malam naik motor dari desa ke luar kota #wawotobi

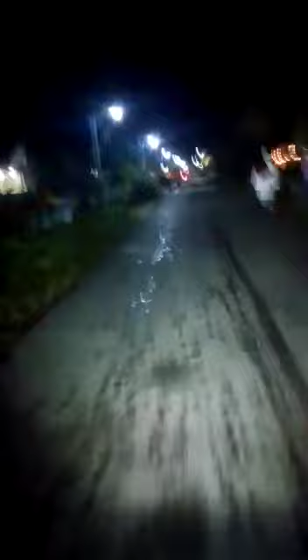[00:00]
Mau berangkat ke Bawotobi Mau pergi beli tarigu dan minyak goreng Untuk bahan-bahan kue Ini kita masuk di Kelurahan Bunggosu Di jamatan Konawe Di Kelurahan Bunggosu ini banyak Toko-toko yang sudah dibuat oleh Masyarakat